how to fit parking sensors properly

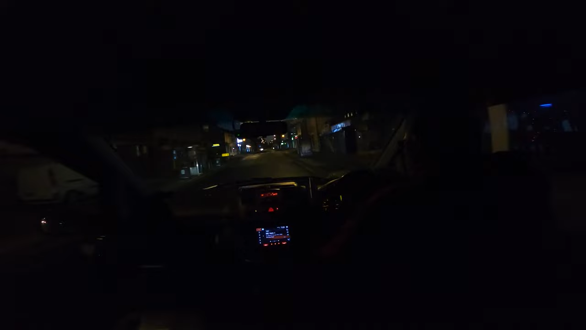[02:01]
Drifting a three-ton van. We don't want to be doing that this morning. We are due snow today. The weather this morning says we are going to get a flurry. Don't know whether that means it's gonna become heavy or stick or whatnot, we shall see.
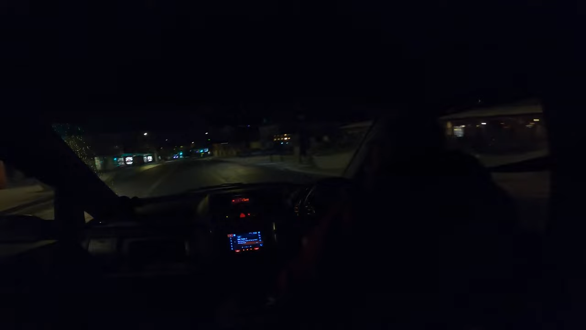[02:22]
But at the minute the skies are certainly clear, so the wind will have to pick up a little bit to move the clouds in. And or hopefully no rain, because that would just make the ice a little bit treacherous. But we are currently at 0 degrees. I don't know whether you can see the dash from back there. Something nice about being up this time in the morning when there's nothing on the road. Very little. Right, I'm going to enjoy myself, not in that sense.